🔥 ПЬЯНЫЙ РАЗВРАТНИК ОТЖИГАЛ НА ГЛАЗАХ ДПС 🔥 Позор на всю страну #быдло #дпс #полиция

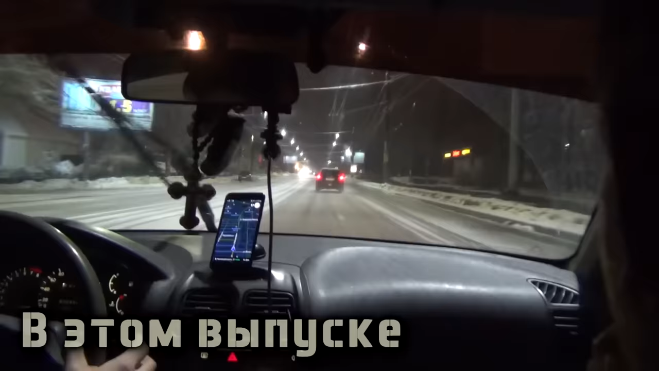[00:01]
Он неадекватен, вообще в сторону птички погнал.
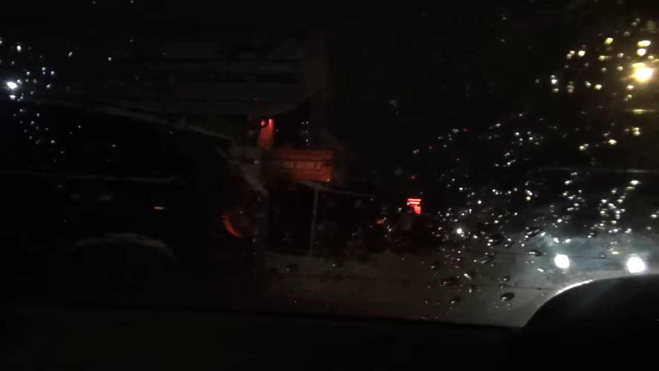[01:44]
Ну он вообще в говно. Мне кажется, он кого-то стукнуть должен. Он, мне кажется, в сторону птички поедет. О, вот это да. На повороте включил. Это вообще.
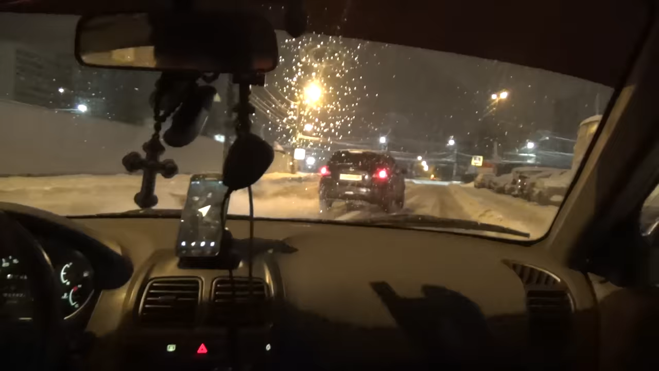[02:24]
Вообще неадекватен. Вон, мы уже к птичке подъезжаем к кольцу. 441, там где-то кубинет. Адрес у нас он.
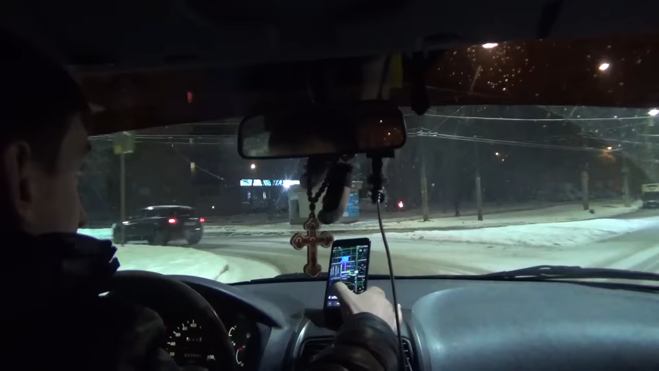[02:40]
По кольцу. Так, он у нас сейчас по Хальзунову в сторону этого авторынка поехал, по Хальзунову.
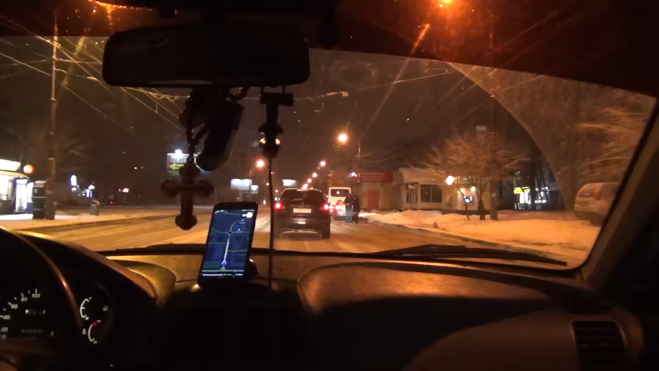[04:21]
Поворачивает. Он здесь заезжает на это какой у нас адрес? Проезжай вперед, Антон. Стой. Лицей номер один. Как?
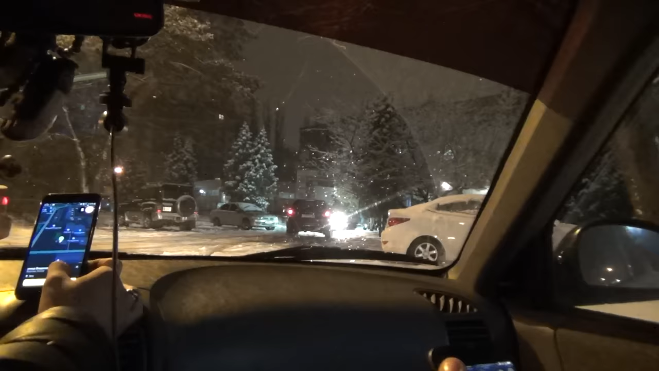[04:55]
Адрес. Владимира Невского, 1Б. А Владимира Невского, 1Б. 1В. Он подъехал Владимира Невского, 1Б.